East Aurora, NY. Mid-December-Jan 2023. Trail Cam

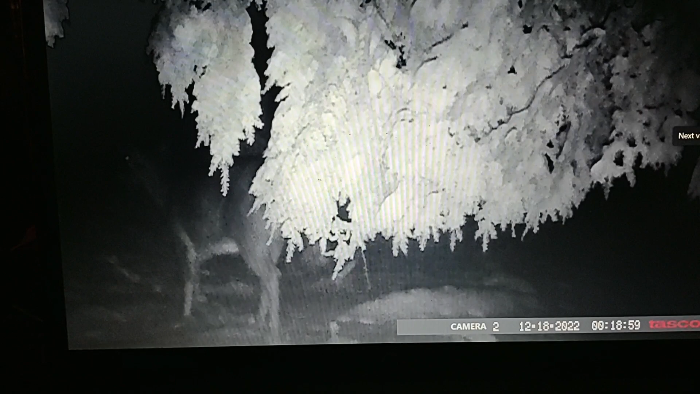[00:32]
December 18th, after a heavy snowfall.
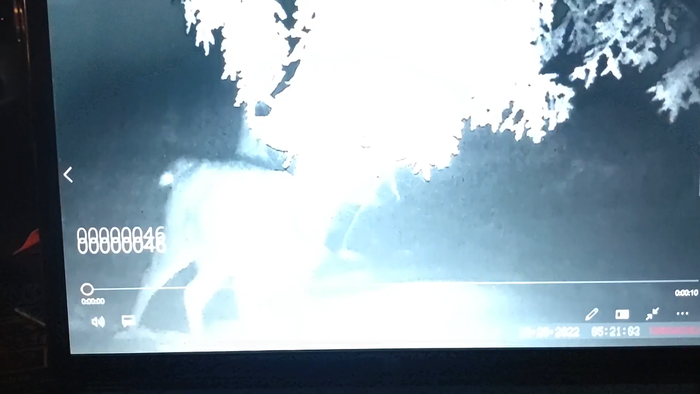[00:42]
Wide 8-point. That was December 20th. I have 21 in the morning.
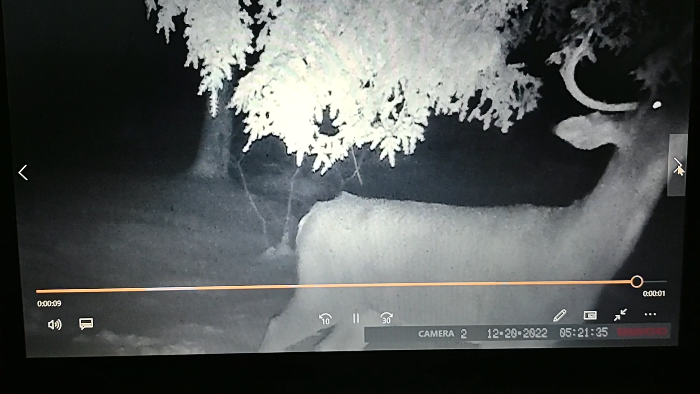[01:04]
Here he is back 12:27 or 4:54 in the morning. 12:21.